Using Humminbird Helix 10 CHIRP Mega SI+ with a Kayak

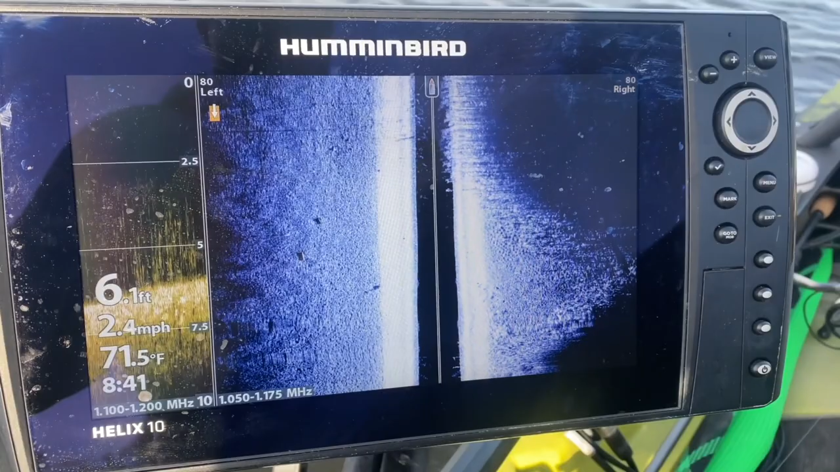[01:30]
On screen: depth 6.1 ft, water 71.5°F, speed 2.4 mph
And what we have here is a Humminbird Helix 10 mega side imaging and there are certain lakes that don't have mapping and what we're doing right now is we have our Humminbird auto chart ship in here.
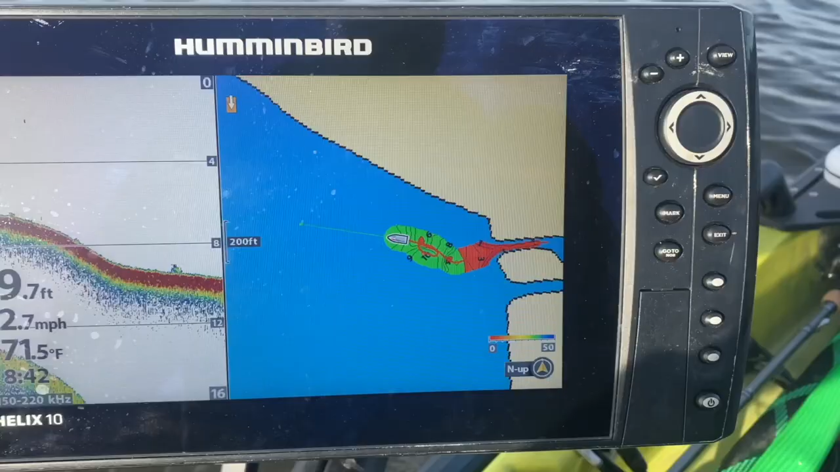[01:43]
On screen: water 71.5°F
What this does is creates a custom map for you whereas some lakes like I'm at right now that do not have any sort of mapping to it.
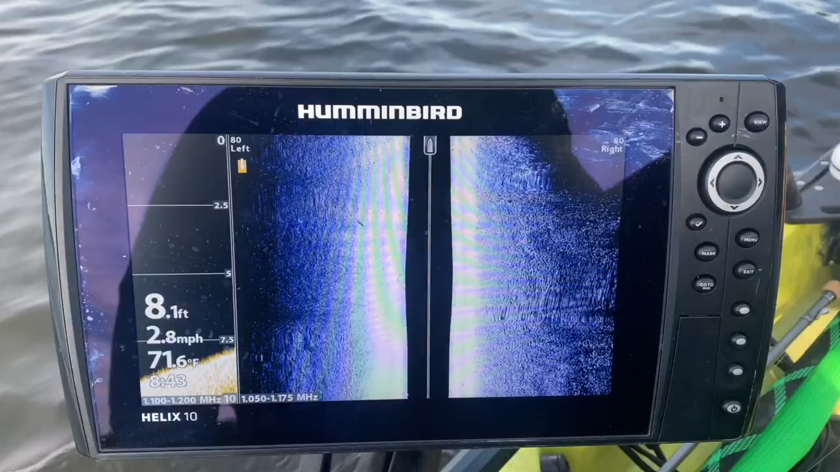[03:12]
On screen: depth 8.1 ft, water 71.6°F, speed 2.8 mph
that depending on the bottom composition your graph will actually be brighter and the
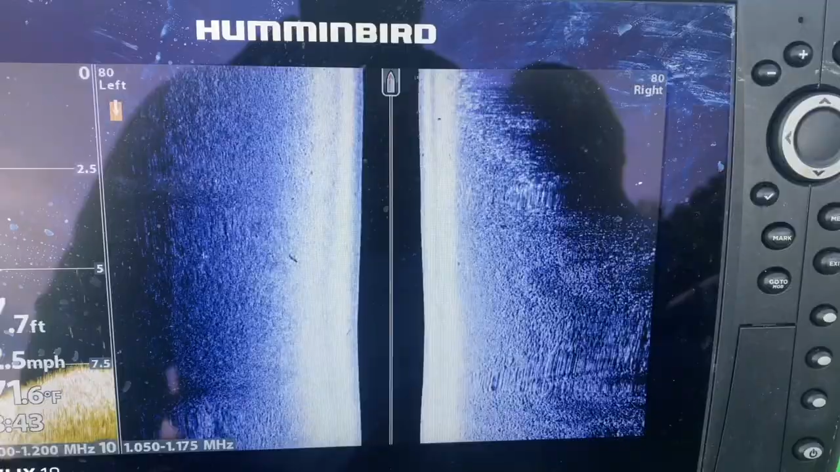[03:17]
brighter that is is the harder the bottom and typically that creates for better areas where fish are going to set up and typically harder bottom areas is going to have healthier grass and therefore more fish will congregate to those areas.
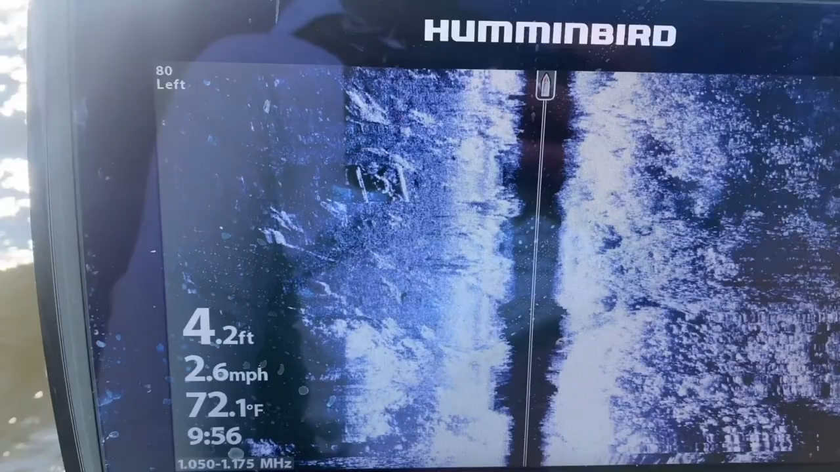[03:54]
On screen: depth 4.2 ft, water 72.1°F, speed 2.6 mph
So right there it looks like something man-made like it's wood because it's a little bit brighter so there's a little bit of a better return but it's not like bright like metal would be because
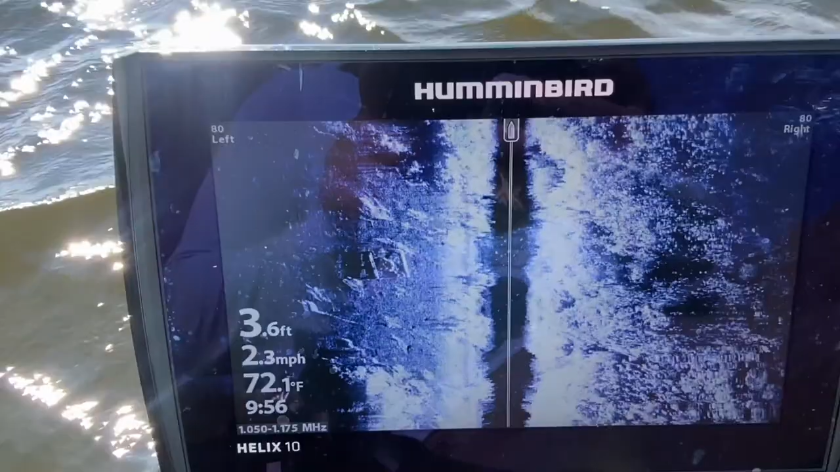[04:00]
On screen: depth 3.6 ft, water 72.1°F, speed 2.3 mph
again remember the harder the object the brighter the return is going to be but something like this a little bit harder cover can be good to have these fish set up on so we're going to get positioned here with the wind coming at us and see if we can't throw a couple casts and maybe catch some fish off this thing